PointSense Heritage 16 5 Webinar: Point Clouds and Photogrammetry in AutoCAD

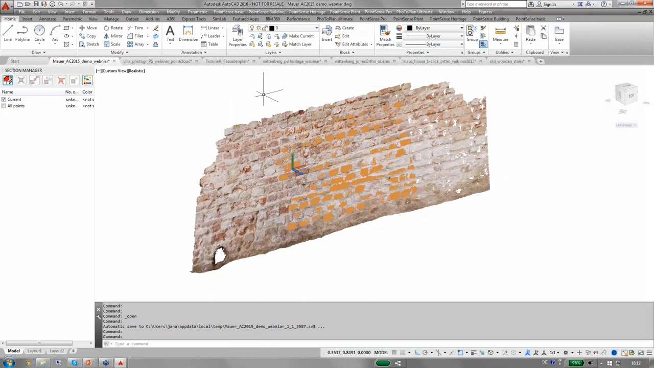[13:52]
So, I have a brick wall here. It has only been scanned from one side.
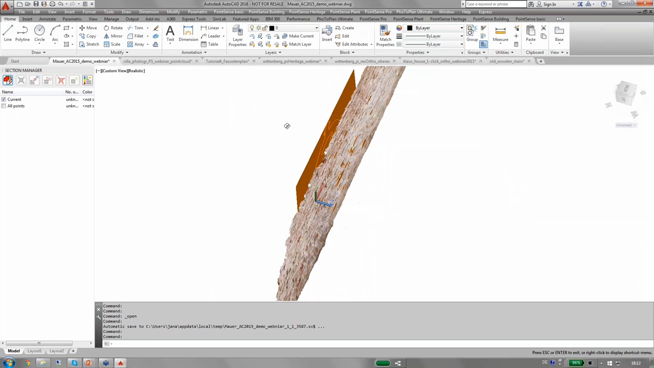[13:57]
I have already used the plane fitting tools
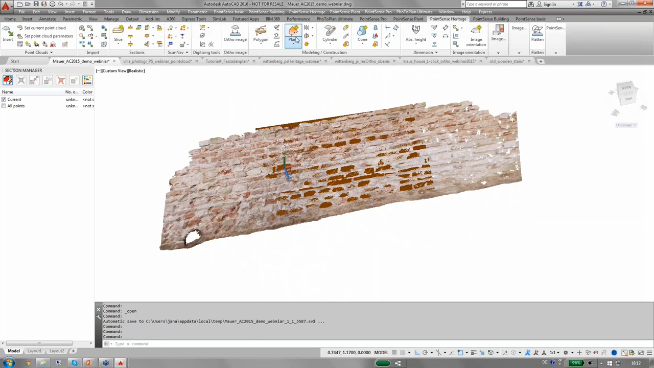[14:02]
in order to fit the reference plane to the wall and I have already moved it a little bit further from the surface because
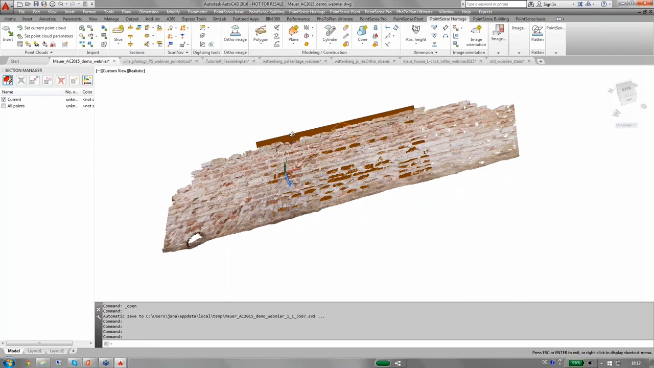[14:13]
I want to model the wall in 3D and I can now run the plane analyzes tool. I have to select a plane as reference surface. Alright, and then there are parameters that I can set so I can tell the software how far from the reference plate I want to take the points of the point cloud into account.
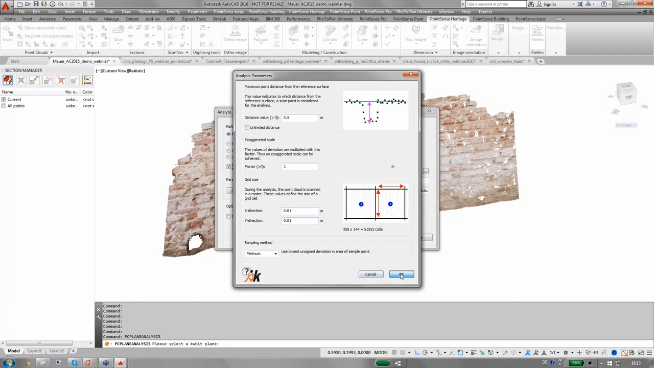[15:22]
And you can always check how many cells will be calculated for deformation analyzes. If I say okay I will get a warning because quite a huge number of cells. I say okay anyway. And on the right hand side you can check whether you want to create a solid model or whether you just want to create a polyline grid with the deviations or a grid of points which you then also can use in civil 3D. Or if you want to create a point cloud, point cloud creation is meant that the deviation values, deviation from the reference plane are written into the intensity column of your new point cloud.
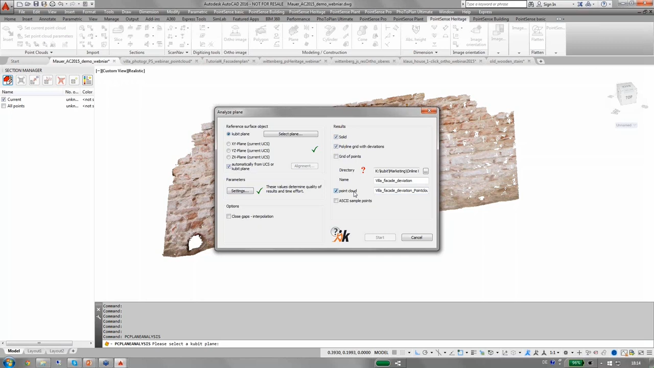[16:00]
And this way you can colorize by intensity but it is not the intensity but the deviation that is displayed in colors. Let me show you the results here. I have prepared those for you.
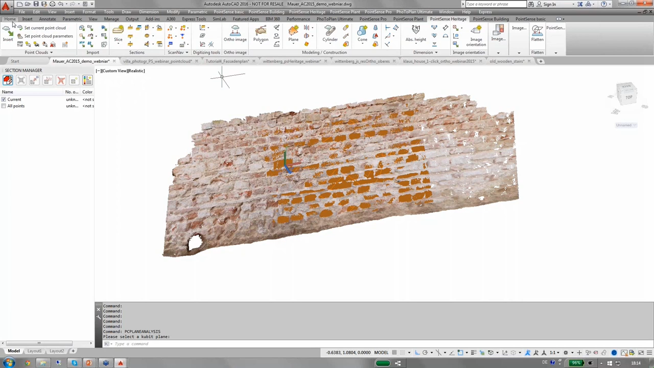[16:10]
And if I turn off the point cloud for once in the plane as well.
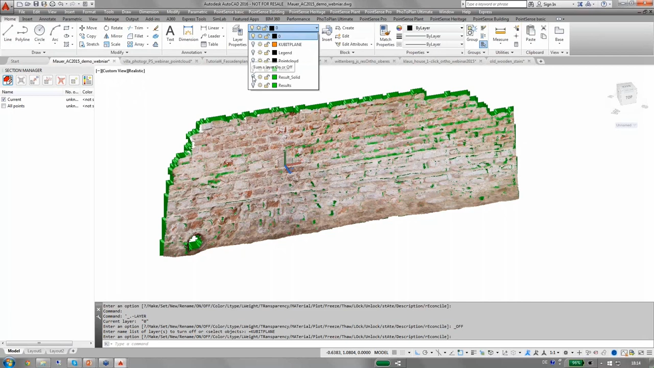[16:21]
So here is how the solid that has been created will look like.
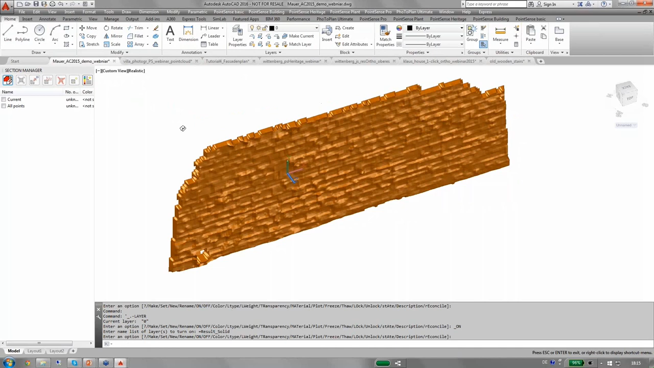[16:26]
I think this has been created with 5 cm cell grid so it is not very detailed but good enough to recognize it as a brick wall.
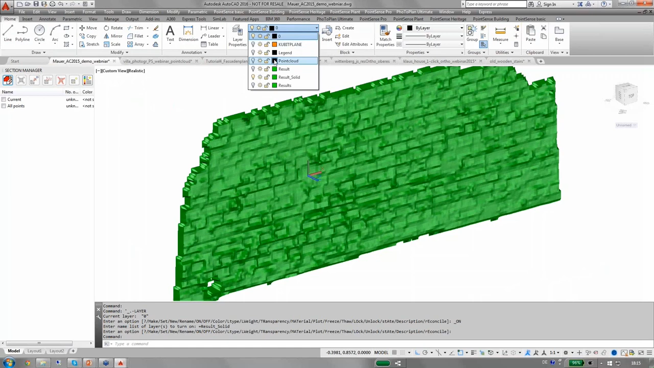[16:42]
Another result you can create with this tool is you can create this
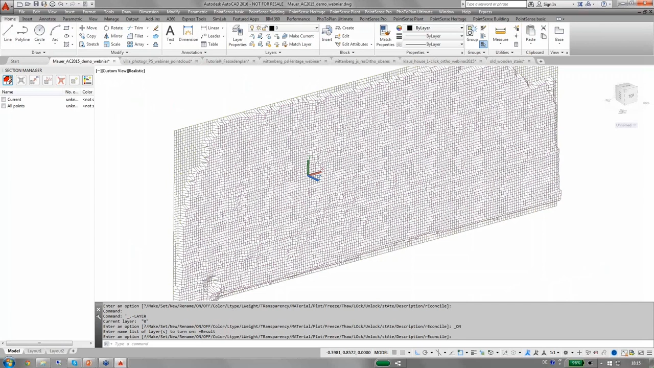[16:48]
deviation grid which I have mentioned.
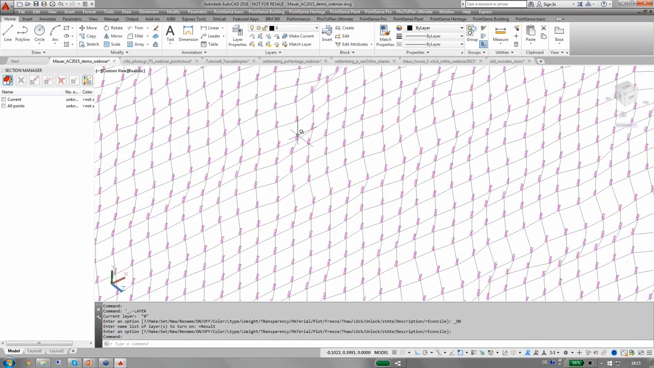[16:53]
And it is consisting of 3D polylines as a grid and at the nodes of the grid we have a text that tells us the deviation from the reference plane.
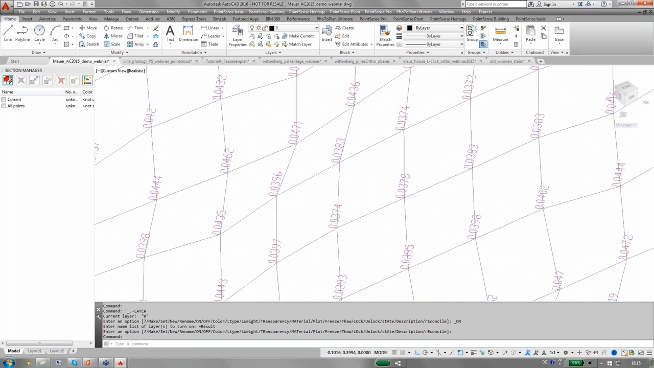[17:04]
And if I turn on the point cloud once more I
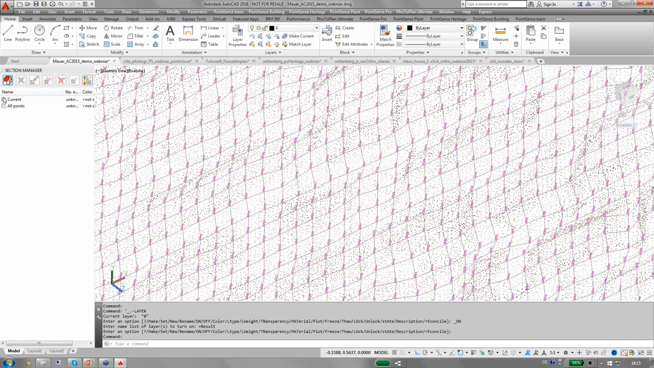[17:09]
can select the point cloud and as our algorithm has written the deviation values to the intensity column of the point cloud,
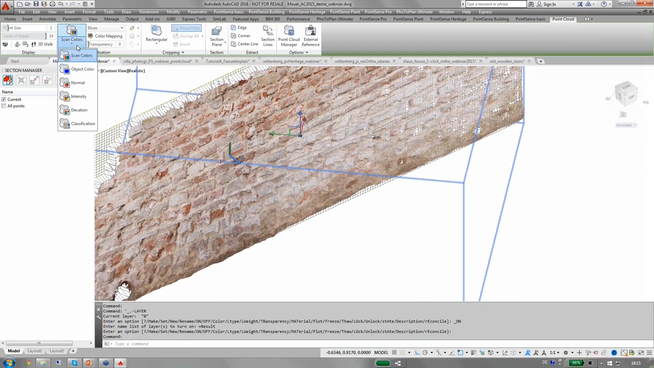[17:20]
I can colorize by deviation
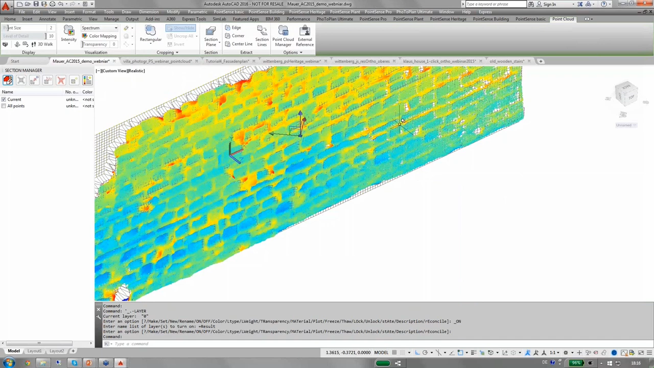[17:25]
and I have also already prepared the legend.
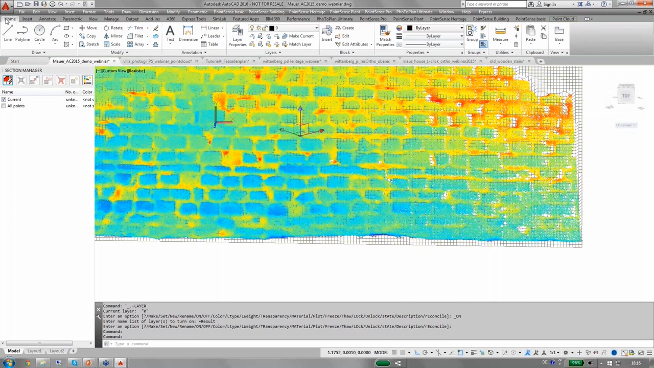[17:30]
You can create a legend using this legend tool in the section manager. If you zoom out you have a nice deviation map with a legend added to it. And I think that gives you an idea how you can use the plane analyzes tool not only
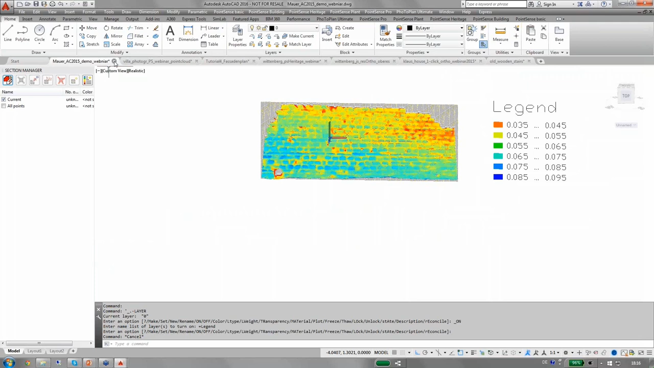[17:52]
for creating terrain models but also for creating models of other plane-like surfaces.
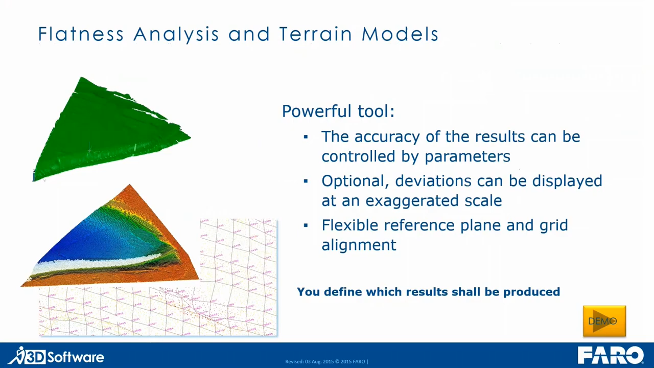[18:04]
Let me show you a few more tools of points and heritage. There are tools for analyzing cylinder shaped and conical shaped objects like this tower over here on the left hand side. With this tool you can unwind the point cloud
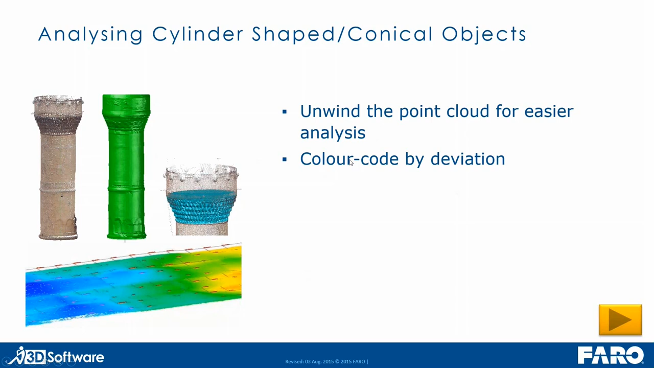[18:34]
for easier analyzes and you can also get color coded unwrapped point cloud color coded by deviation. And as mentioned already in the points and as mentioned already in the points and plants section. You can create reports and export the data to Excel and ASCII formats. I think this option is more of interest for tank analyzes. I think in the field of heritage and archaeology really the modeling option, the option to create solids is of more interest with this tool here.
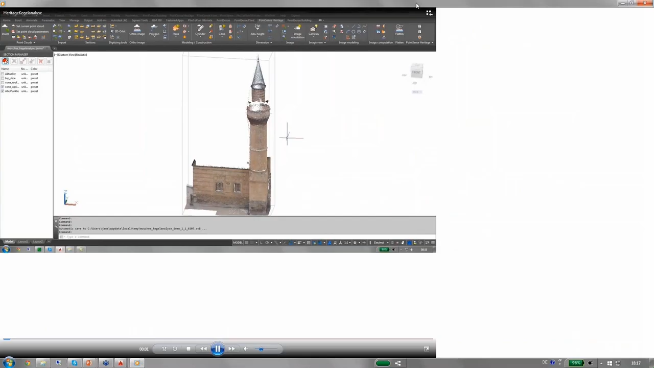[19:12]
To give you a rough idea how this
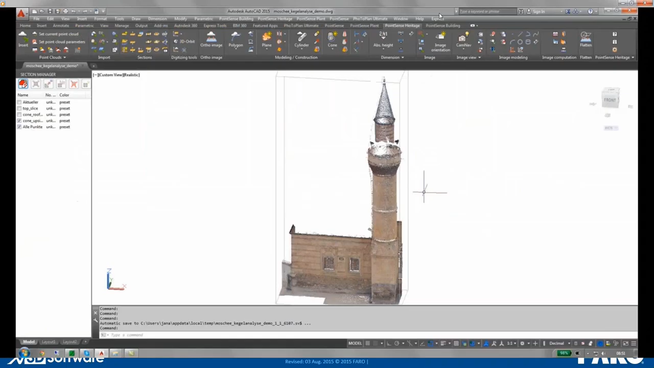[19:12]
tool can be used with a conical shaped object like this tower.
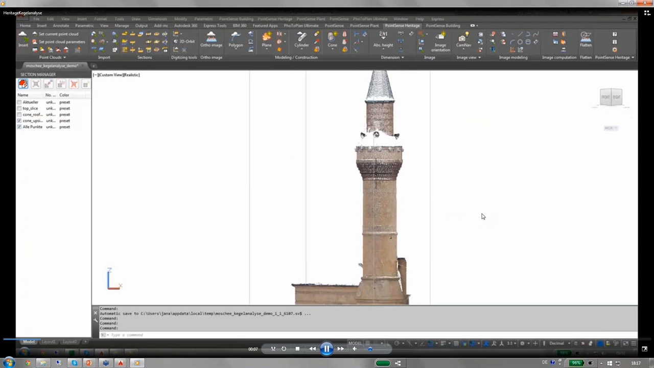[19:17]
So, you can fit for some conical here to the point cloud by snapping a few points
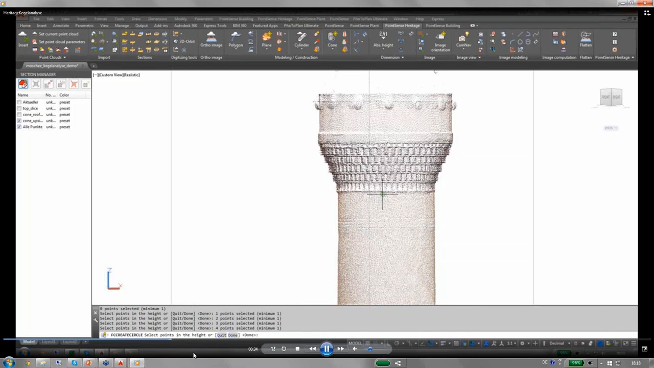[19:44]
and then the algorithm uses the ideal cone in order to calculate the deviations and to model the deviations from this ideal cone.